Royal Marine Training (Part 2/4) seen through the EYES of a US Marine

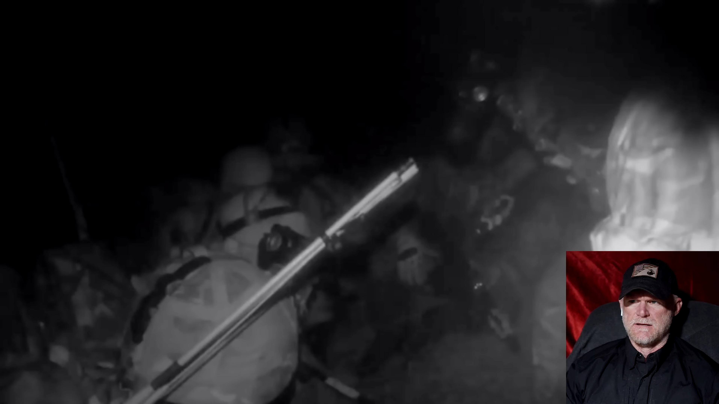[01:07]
Video data a little bit, but those seem pretty old, even for this time. The assault group position is a little bit more exposed than I would have liked, but it's not a problem. And, Morrissey, you will walk us in as bold as brass, okay, onto that assault line. Okay, start moving forward now. Assault is starting now. That's the first team who's moving forward. Unleash hell.